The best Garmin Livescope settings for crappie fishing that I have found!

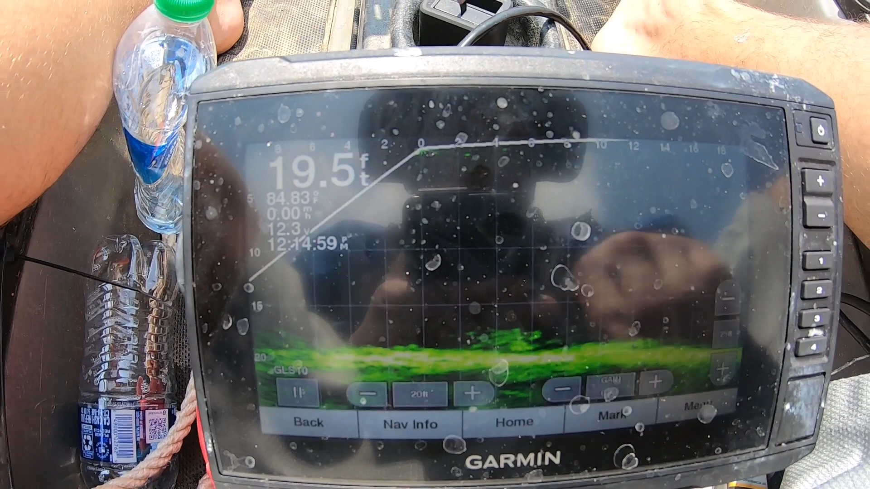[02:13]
On screen: depth 19.5 ft
i said if i like see there's some fish right here on the bottom about
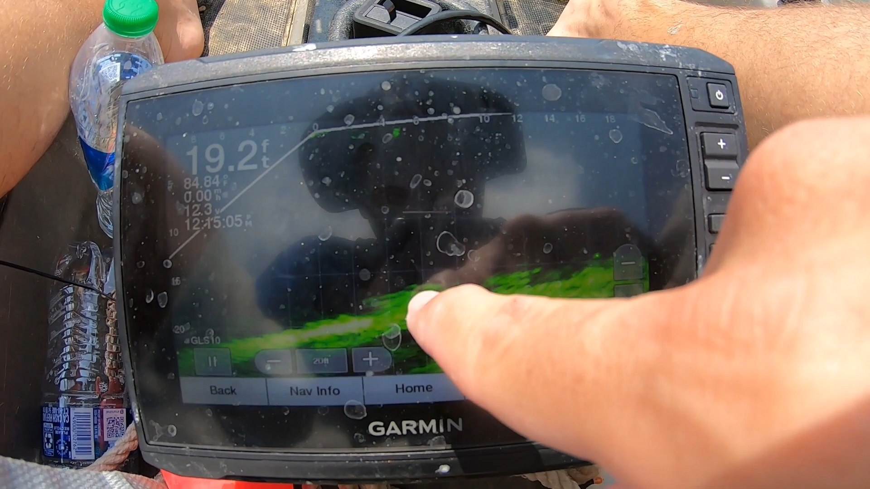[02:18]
On screen: depth 19.2 ft
four or five foot out i like to keep it as close in like i said because you can really see the the detail that way
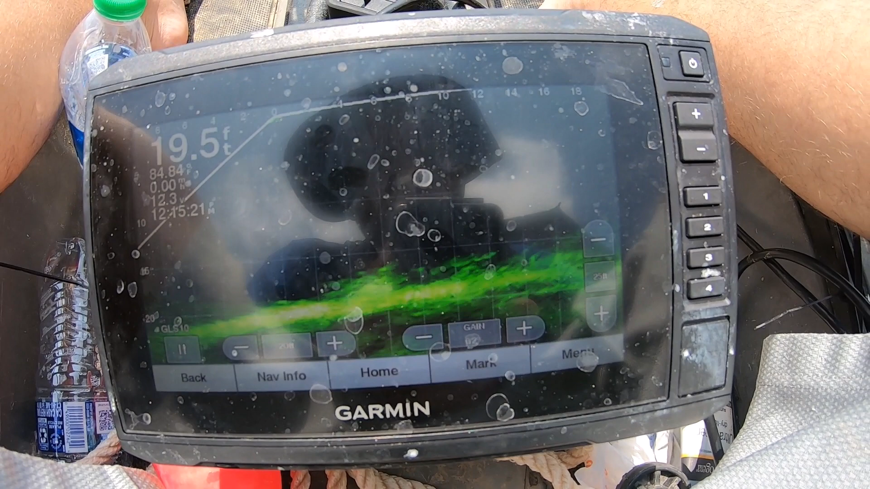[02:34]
i hope y'all enjoyed this i hope this helps y'all i know not everyone has live scope and i know that's the case but um you know i i crappie fish with it so i wanted to show what what i run mine on um especially for how i fish you know brush piles timber things like that
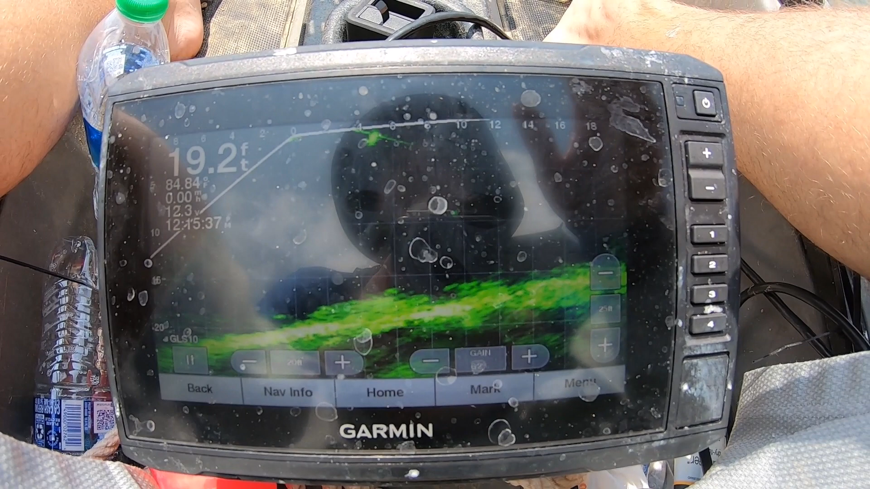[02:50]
this is the setup that i use this is the 73 sv um uhd garmin so this is how i use it
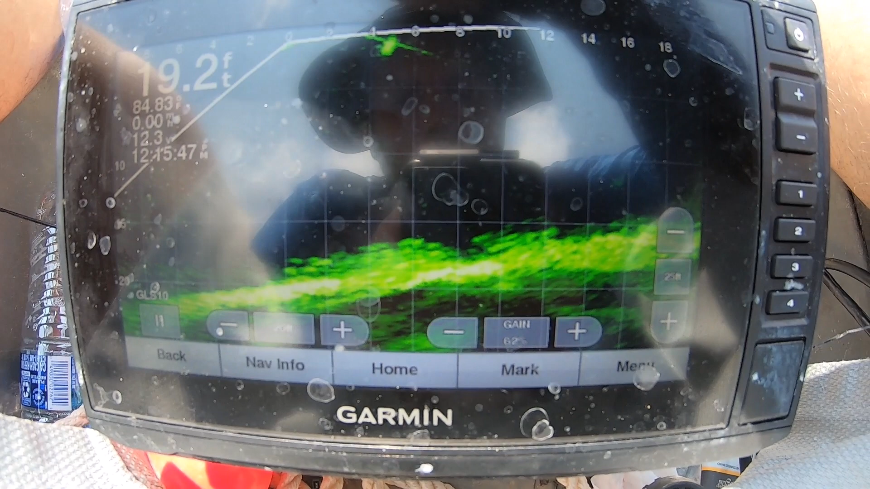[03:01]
On screen: depth 19.2 ft
on here and you can see the picture is pretty good you're always going to have a little bit of graininess to it and some days
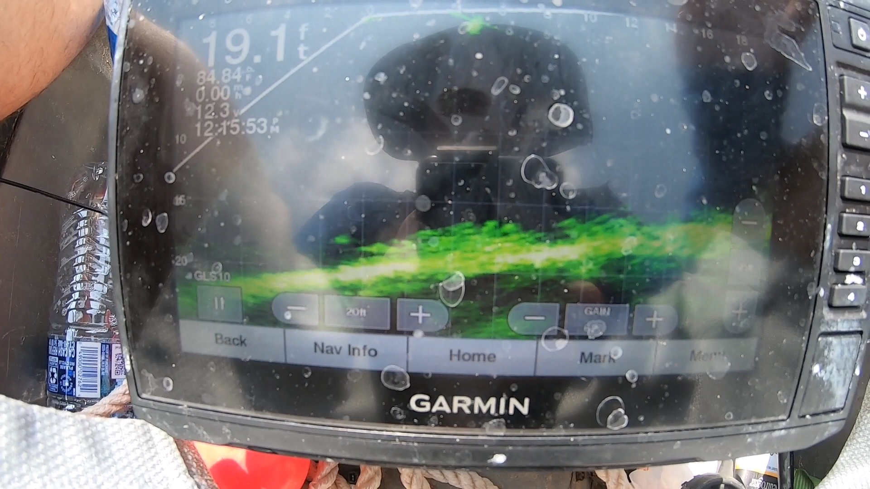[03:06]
On screen: depth 19.1 ft
are better than others just depending on how much is in the water so how much stuff's in the water so i hope this helps